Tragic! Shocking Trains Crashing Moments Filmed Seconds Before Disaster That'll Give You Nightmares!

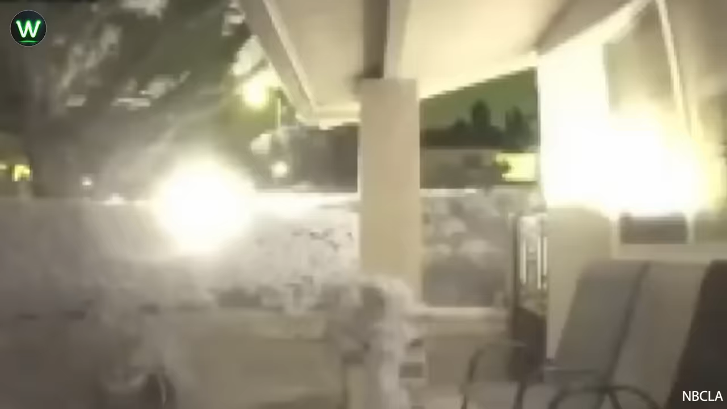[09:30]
Car crashes into home in Rowland Heights.
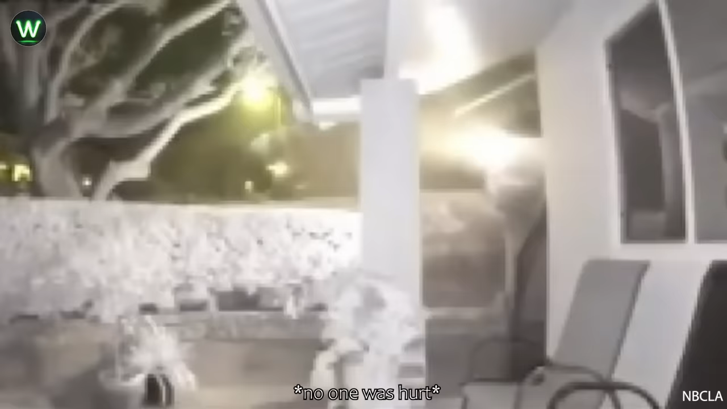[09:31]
This crash was captured early Saturday morning and luckily there were no injuries.
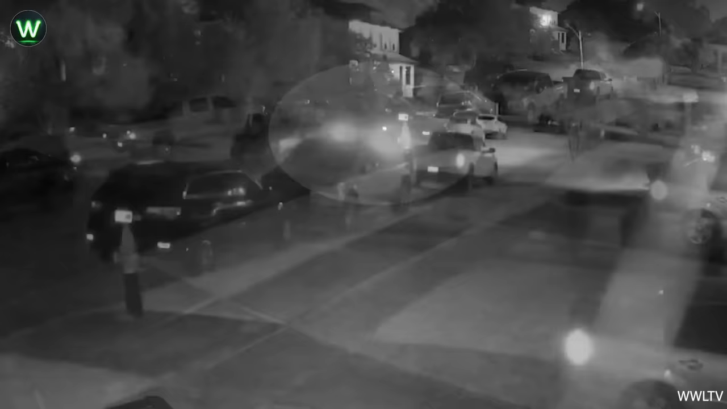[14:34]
The driver appeared to being moving at 50 to 60 mph bound the pothole, riddled street.
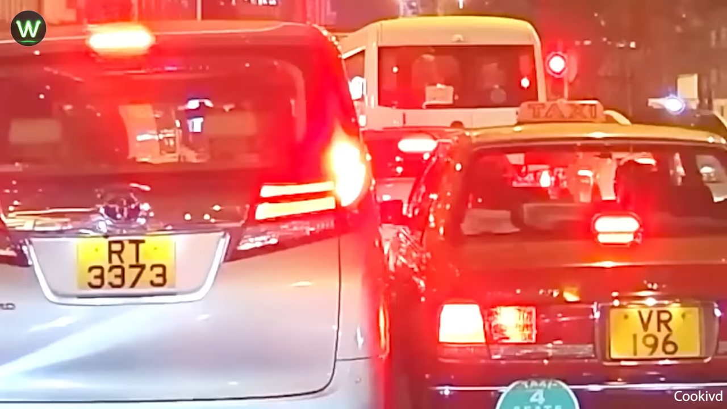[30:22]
often fitting two cars in one lane?